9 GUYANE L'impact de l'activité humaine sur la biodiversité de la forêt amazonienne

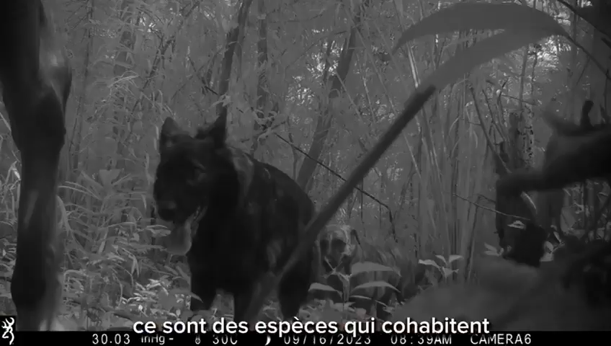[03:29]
Ce sont des espèces qui cohabitent facilement avec l'humain, d'où leur présence.